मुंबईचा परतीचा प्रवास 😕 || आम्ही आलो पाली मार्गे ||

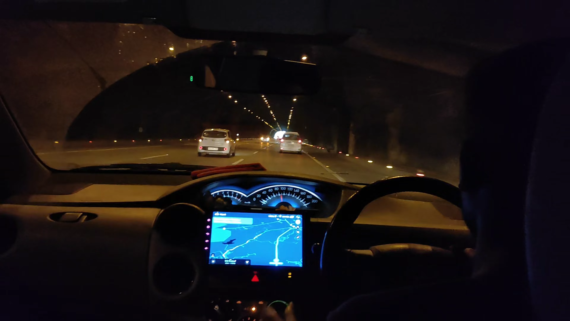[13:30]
आता मी एक्सप्रेस हायवेवर आहे रसायनीच्या. पोचलो 7:30 वाजता. परफेक्ट.